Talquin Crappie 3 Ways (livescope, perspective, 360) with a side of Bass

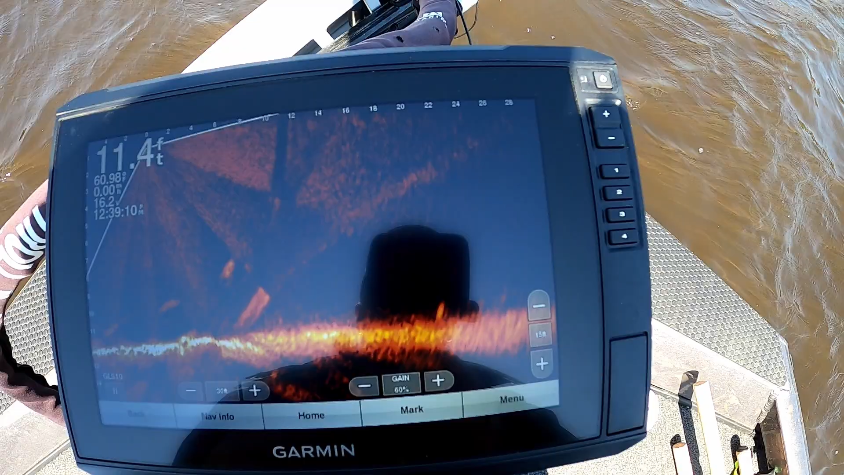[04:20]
On screen: depth 11.4 ft
All right, so let's see what we're looking at here. I don't know if you guys can see it. There's one right there above that tree. Get the boat turned in a direction.
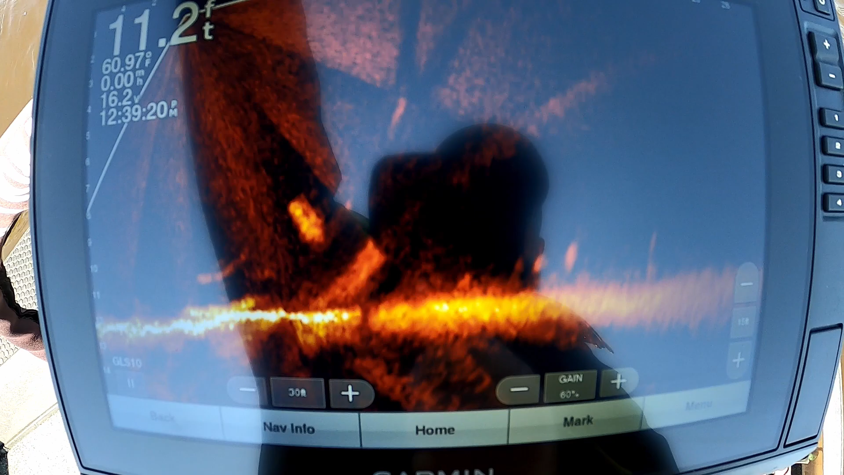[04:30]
On screen: depth 11.2 ft, water 60.97°F, speed 0.00 mph
There's a couple sitting on the bottom right there.
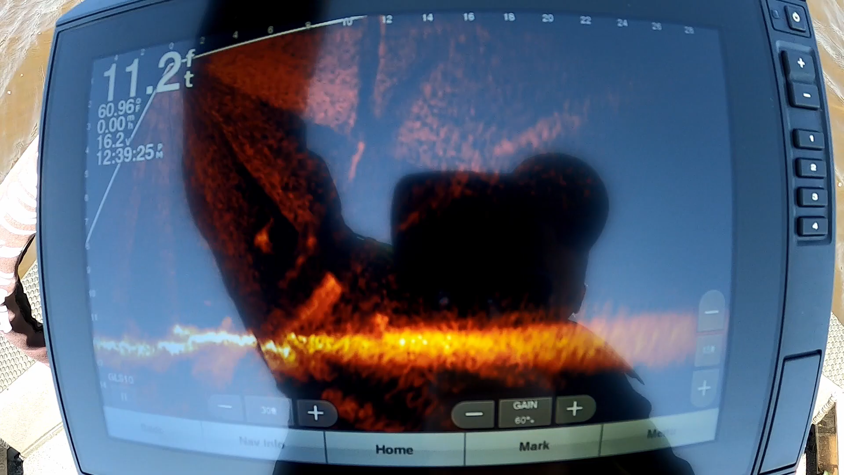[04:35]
On screen: depth 11.2 ft
There's a tree right here somewhere.
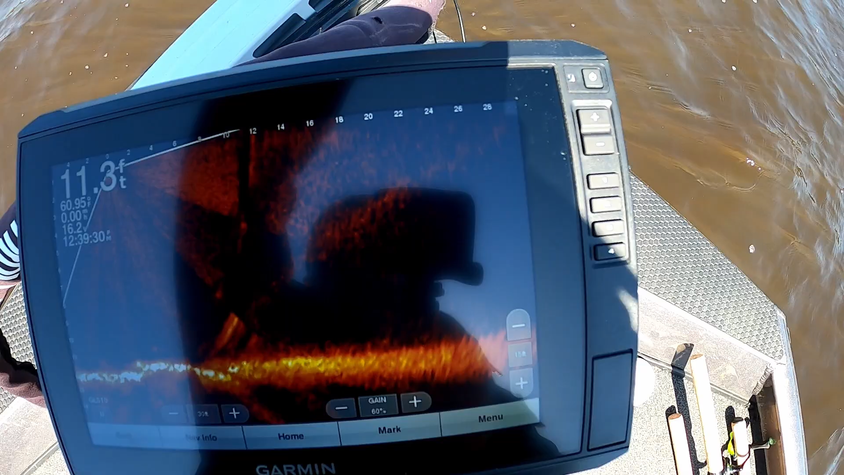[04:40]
On screen: depth 11.3 ft
The boat swinging all over the place with the crazy wind we got today.
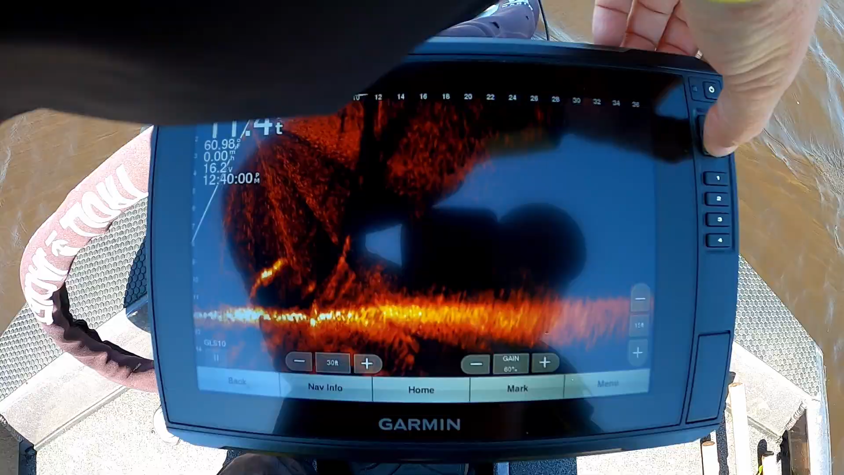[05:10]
Let's see what it looks like on sides on 360.
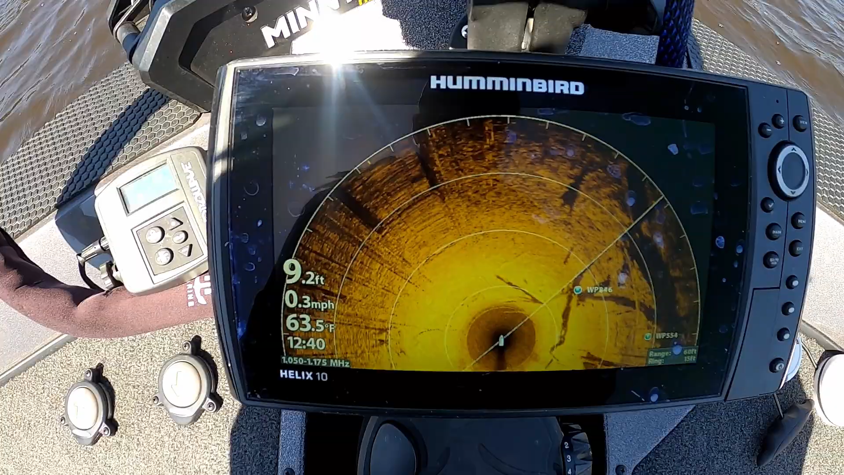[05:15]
On screen: depth 9.2 ft, water 63.5°F, speed 0.3 mph
All right, you guys can see the trees over here. You see my little waypoint I dropped on it when I saw the fish.
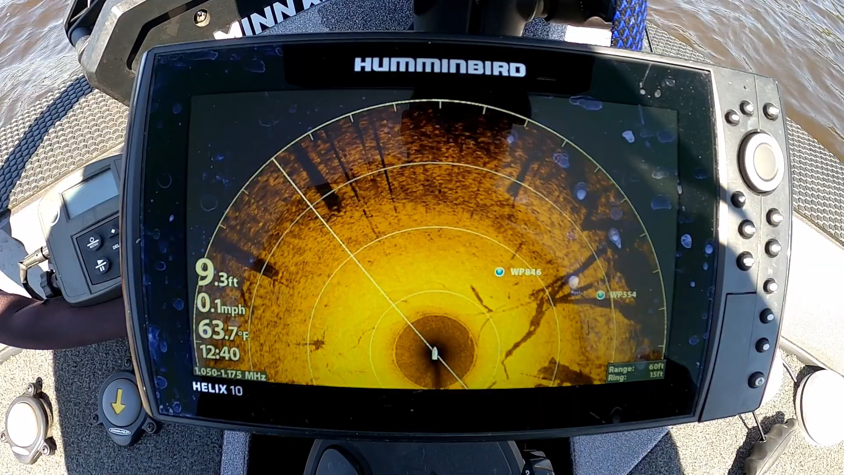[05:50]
On screen: depth 9.3 ft, water 63.7°F, speed 0.1 mph
Really hard to see on that 360, but there's a couple little tiny black dots and a couple little white dots on there that are actually the fish. Let's see if we can use the trolling motor and get a little closer to them and get a little better view of them.
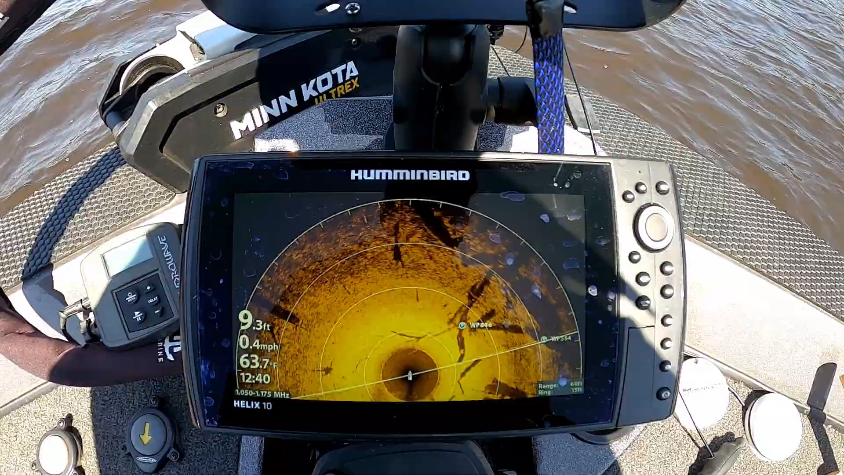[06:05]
On screen: depth 9.3 ft, water 63.7°F, speed 0.4 mph
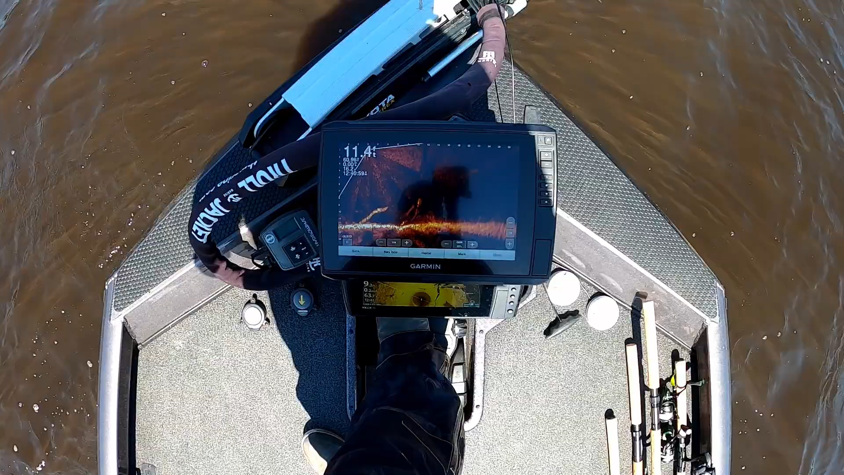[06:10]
One going along the bottom. There's another one.
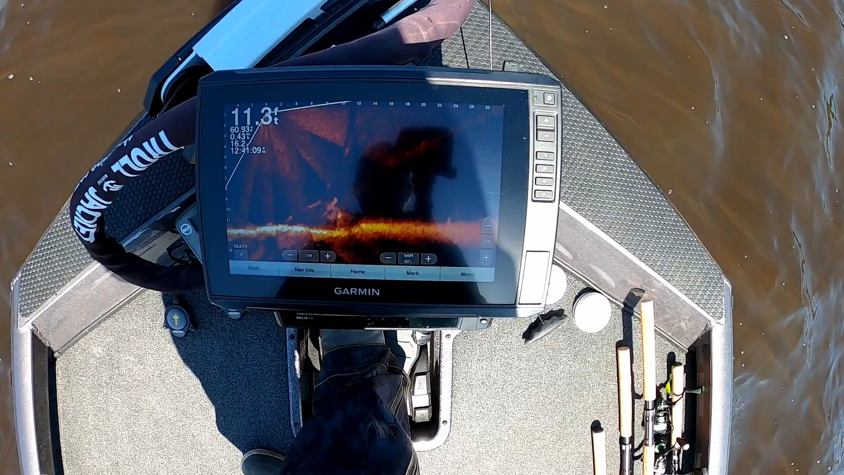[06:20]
There they are right there.
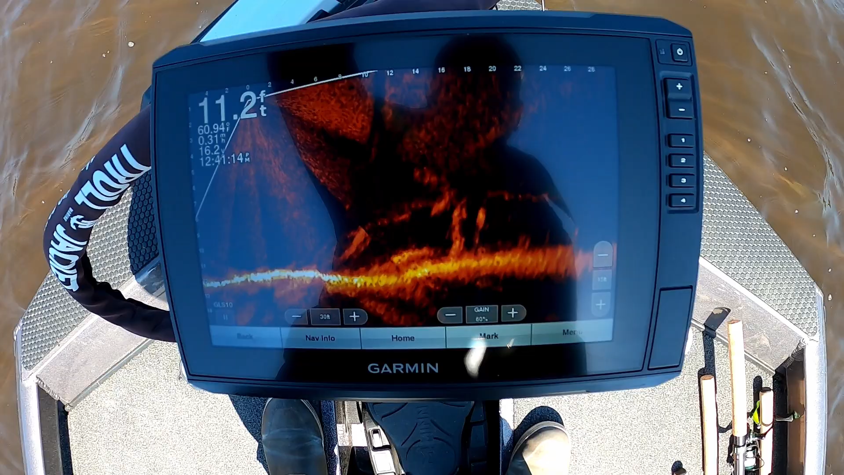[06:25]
You can see that big old glowing dot under that tree right there. And there's some more right there.